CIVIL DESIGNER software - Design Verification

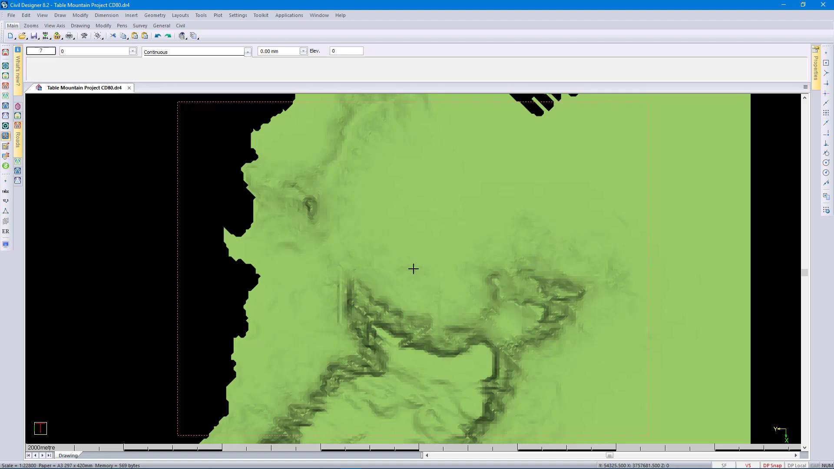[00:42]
We could therefore add some new and very exciting visualization tools to our render view. Today I'll be showing you some new visualization tools in the render view, loading and rendering of reality mesh data and some new enhancements to the Civil Designer fly-through functionality. So this is the Table Mountain DTM consisting of about 55,000 points. When you have hard to acceleration switched on
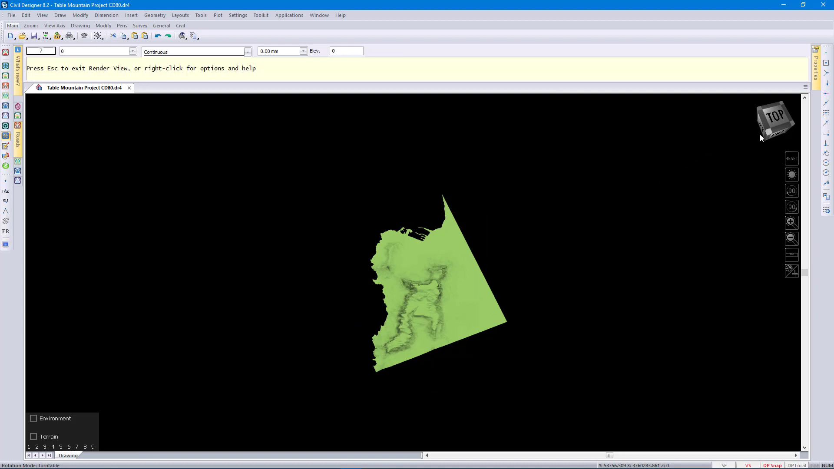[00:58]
you can interact with a model using this view cube at the top by just clicking on the faces on the corners.
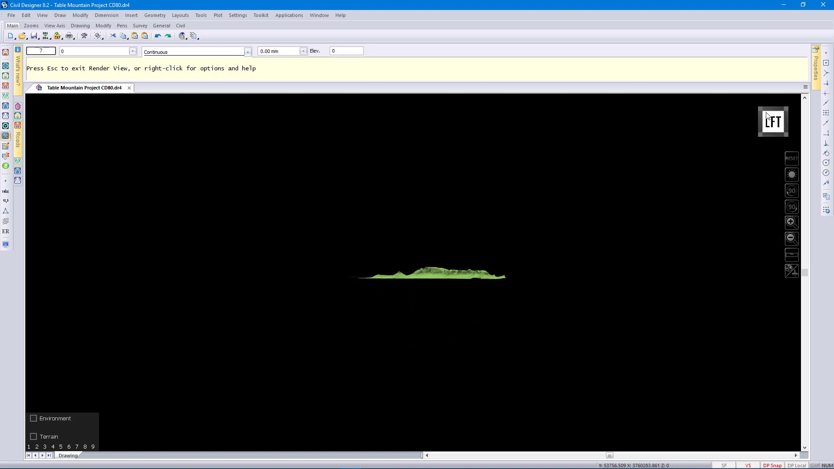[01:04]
Traditionally Civil Designer renders the
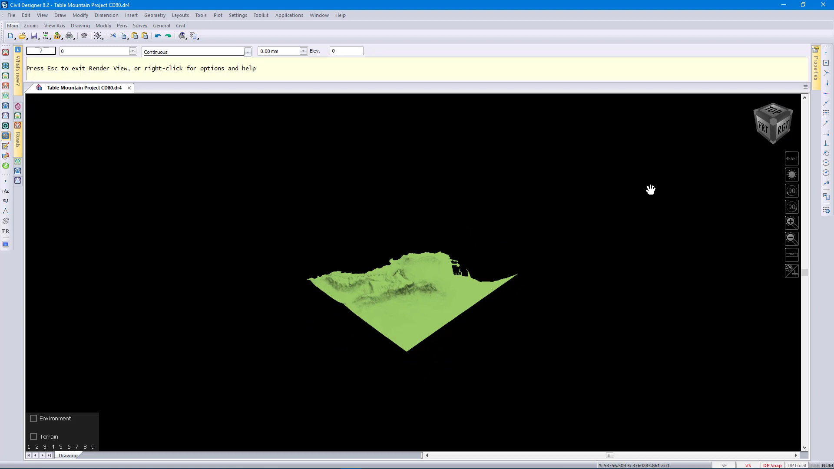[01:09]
terrain using a triangled mesh according to the display settings.
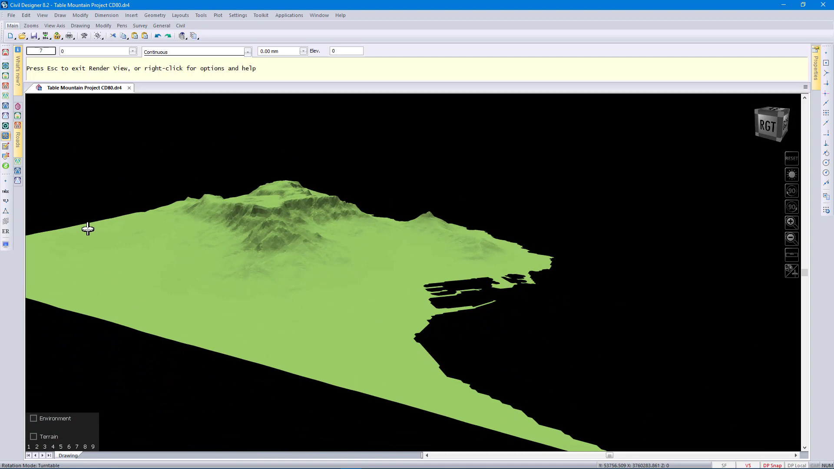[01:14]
If I'll just if you can see it renders triangles at the moment. I just want to level my view there. You can save these views by just clicking on toolbar at the bottom there. It will save that with the drawing.
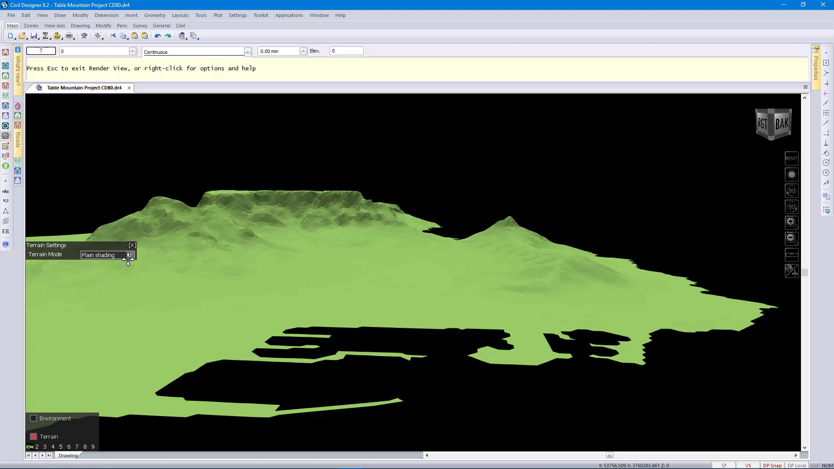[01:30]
So if I go to the terrain settings there this is how you how you control how the DTM will be displayed. In addition to plane shading we also have natural natural simulation which uses a height map. You can see we have some preset styles that you can use or we can go to custom where we can control exactly how we want how you want this to be displayed.
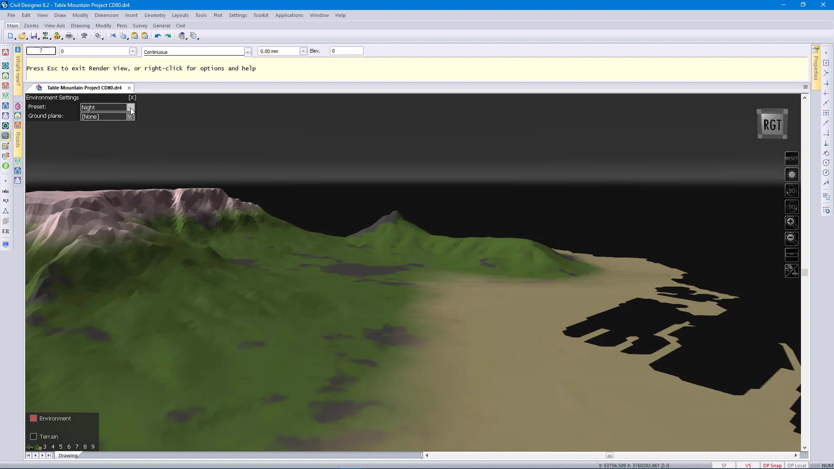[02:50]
This is what how you control how the background is displayed. We have some again some preset settings and preset styles. There's night and sunny. You can see that's how we control how the how we display the background.